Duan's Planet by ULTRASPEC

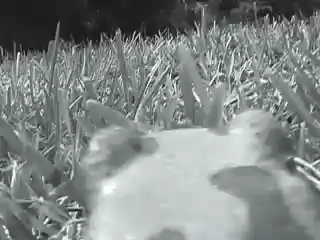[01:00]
It's very minute, but from this we see exactly the day-to-day activities of the grass frog.